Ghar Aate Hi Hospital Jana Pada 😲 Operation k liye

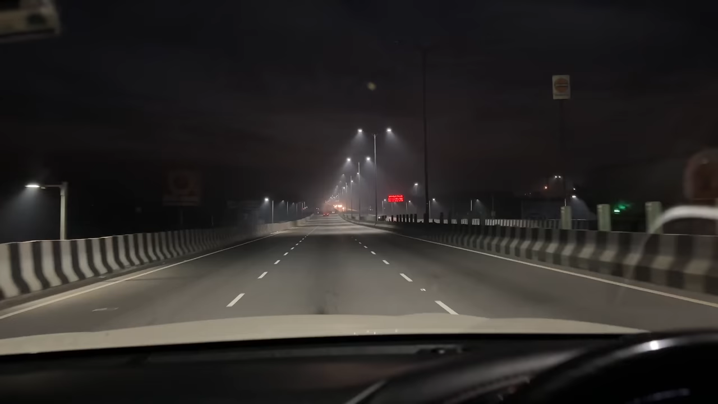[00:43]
तो भाई सुबह सुबह ड्राइव करने में मजा आ रहा है, खाली रोड है ना, तो फिलहाल डीजल भरवाते हैं।